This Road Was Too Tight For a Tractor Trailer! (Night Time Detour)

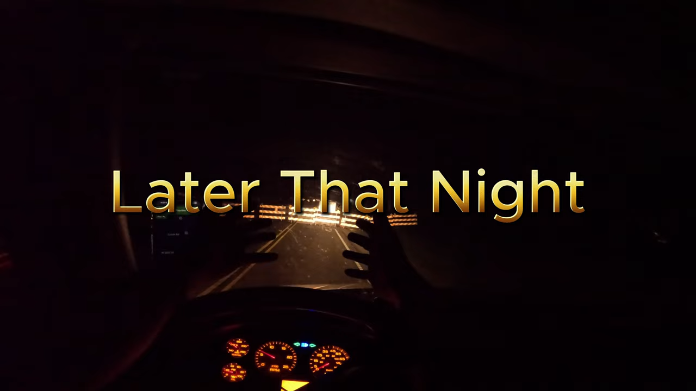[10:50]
so i'm hauling a load of milk to um to indiana and i'm taking these amish
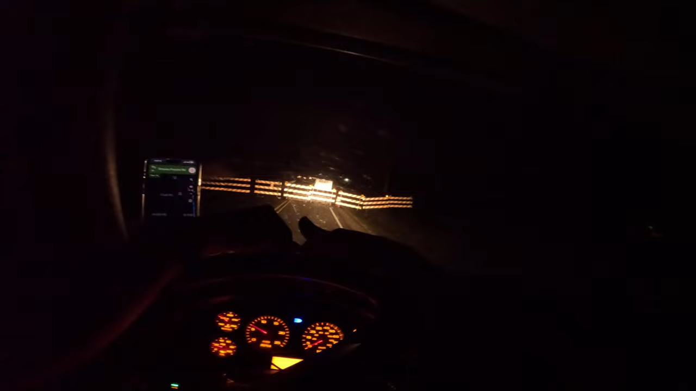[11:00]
country back roads the whole way three hours i left at one o'clock in the morning i'm freaking tired man i'm literally like three miles away from my uh from the milk processing facility from the farm and uh back there where i turned on state road
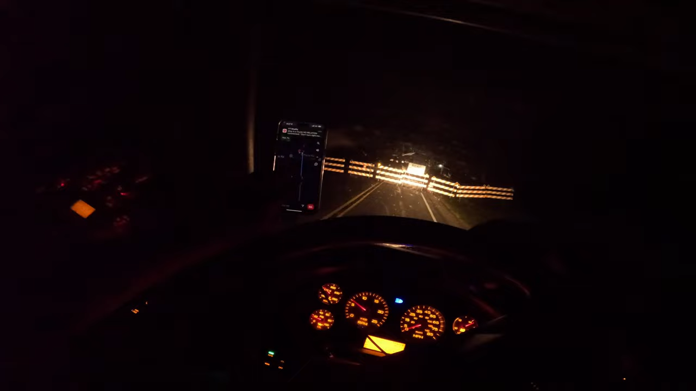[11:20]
i don't know 114 it said 25 miles the road is closed for construction this is not 25 miles i went five four miles down the road and ran into this massive barrier i'm tempted to just barge right through it